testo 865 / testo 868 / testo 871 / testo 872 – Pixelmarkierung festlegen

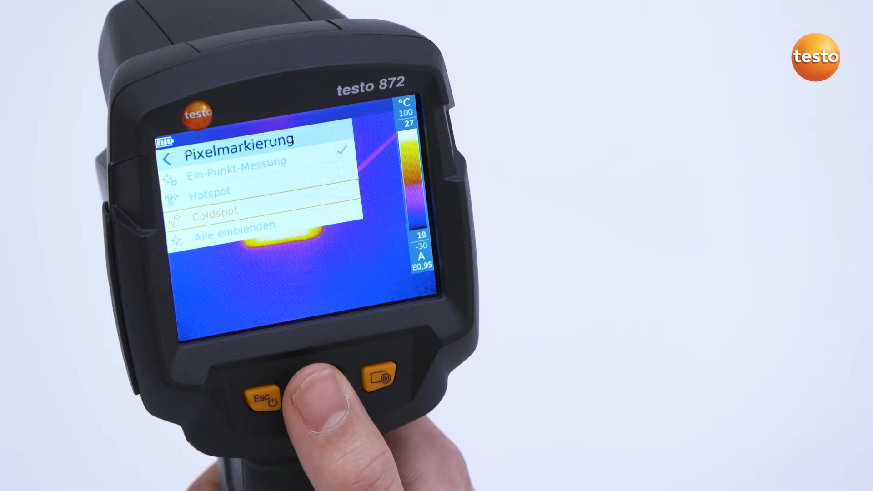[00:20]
Die Wärmebildkamera sucht jetzt automatisch den wärmsten und kältesten Messpunkt im Display. Mit der Schaltfläche Alles einblenden fügt man dem Wärmebild alle weiteren möglichen Messpunkte hinzu.